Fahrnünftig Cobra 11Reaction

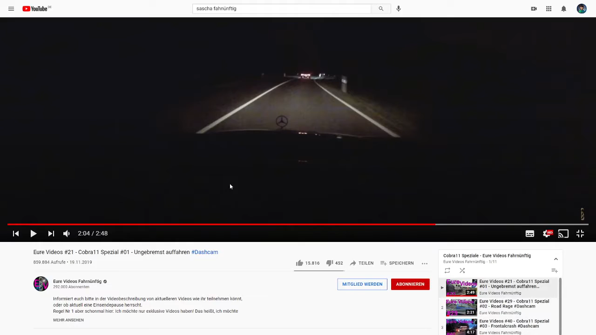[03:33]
Berlin. Au. Dieser der gute Hirsch.
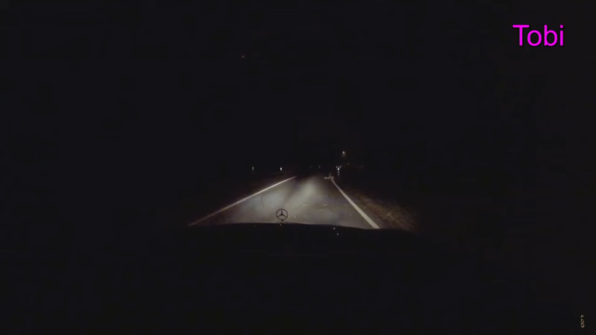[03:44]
Was hier ist? Kann sein, Rieslohig. Ja, hier ist ein Mal, da hast du es krass gesehen. Da sind doch Maisfelder.